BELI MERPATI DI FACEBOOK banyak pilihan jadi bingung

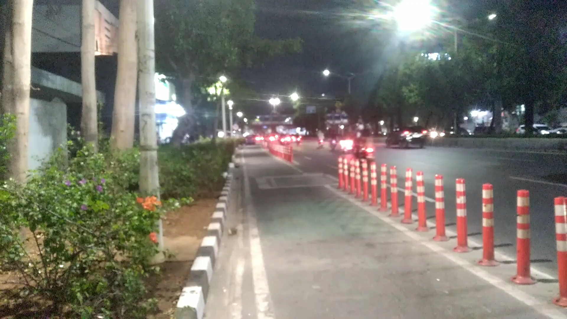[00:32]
Lagi lihat map dulu nih, lagi rada keter. Suasananya rame banget, teman-teman. Malam sebentar dan tujuan. Merpati jambros lagi rame, saya berburu jambros, teman-teman.
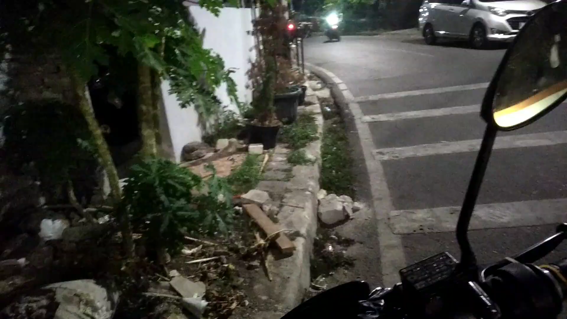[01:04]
Nah, ini masuk gangnya ini, teman-teman.
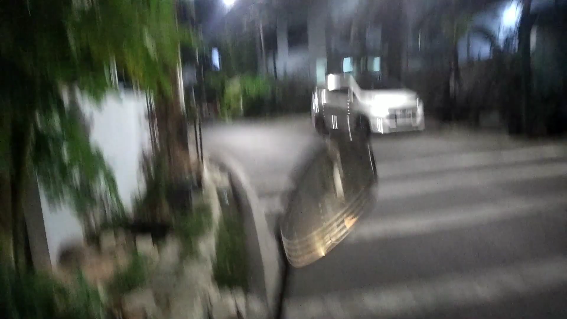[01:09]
Ini masuk ke dalam.
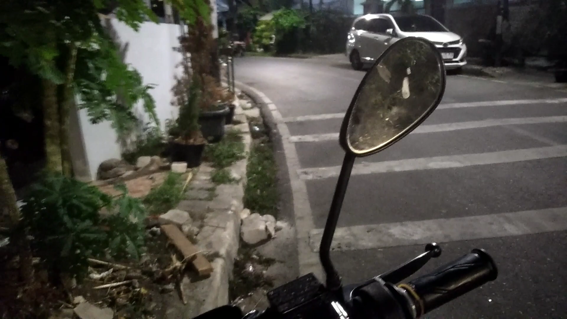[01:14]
Lain nunggu orangnya langsung tuh belakang mobil ya.